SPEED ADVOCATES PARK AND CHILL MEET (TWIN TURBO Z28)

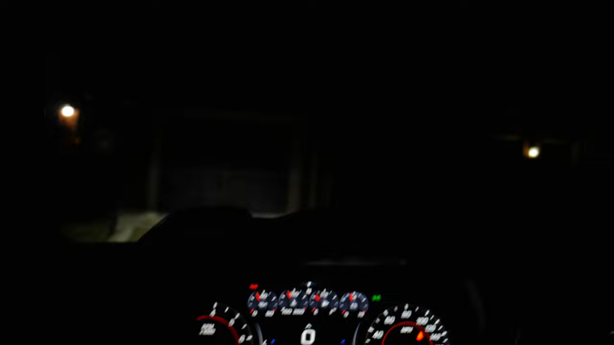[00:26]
But anyway, as you guys can see, it is nighttime right now, and we do need gas, as always.